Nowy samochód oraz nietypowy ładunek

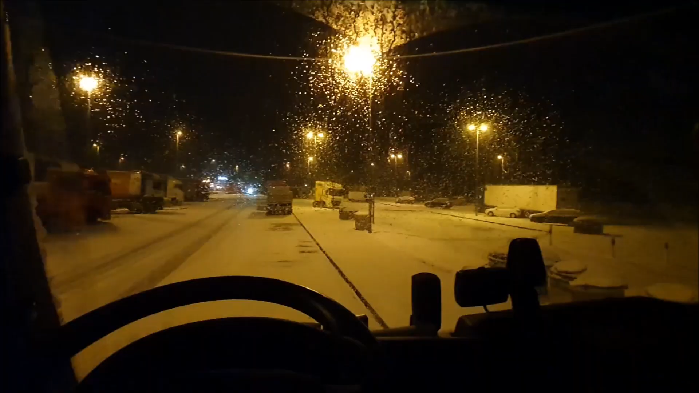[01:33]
Ruszyłem tak jak mówiłem o 3.30 Ale tutaj kurczę Dwie i pół godziny ujechałem Zrobię pauzę, bo i tak nie dojadę na Za 4.30 Ale się zaczęło rozpadowywać tutaj Rozpadowywać się zaczęło I ciekawe jak to daleko sięga To rozpadanie Najpierw padały takie płaty Ale teraz widać takie
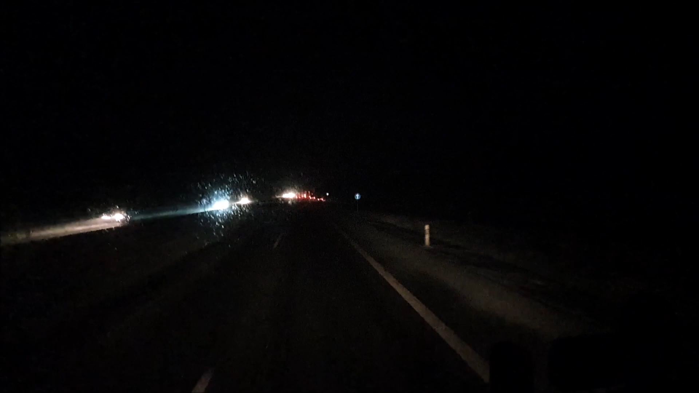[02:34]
No a droga myślałem, że będzie Ładniejsza Taka jak do parkingu A tutaj widać Bo to się zaraz Zaraz tylko stanąłem I już się I już zaczęło padać Kurczę Mówię jadę dalej Ale Ale mówię nie Bo i tak nie dojadę I tak Ciekawe skąd to idzie właściwie Z południa czy z północy ten śnieg Trzeci pas To jest całkiem zaśnieżony Jak dodam gazu to mi buksuje